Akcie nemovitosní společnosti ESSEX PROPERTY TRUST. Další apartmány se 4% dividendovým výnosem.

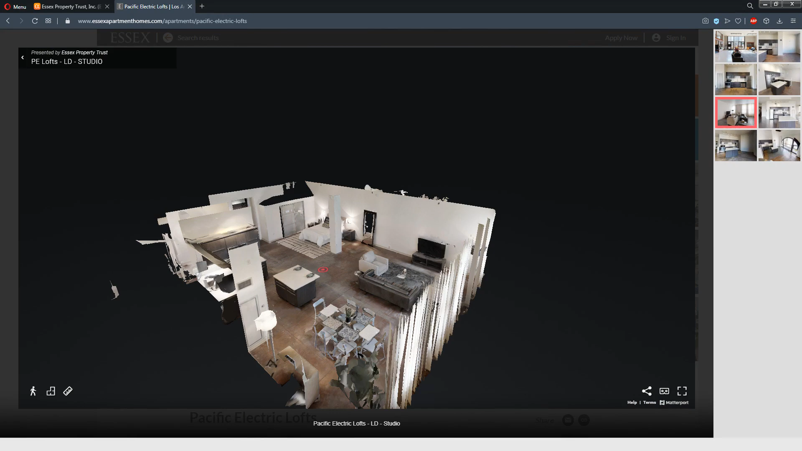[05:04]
To předtím byly ty společné prostory. A teďka se zase podíváme do nějakého toho bytu v rámci té budovy.
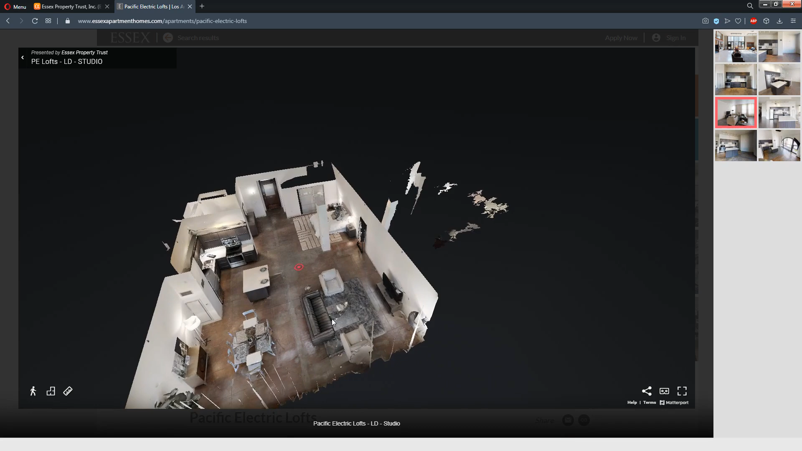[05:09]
Takže oni tu mají zase tyhle 3D modely.
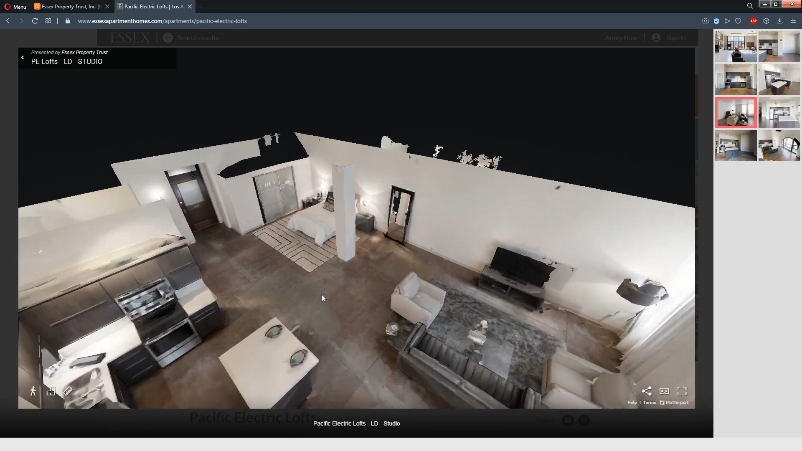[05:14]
Takže si tady klikneme na jeden, podíváme se, jak to vypadá. Takže poměrně takováhle jednoduchá věc.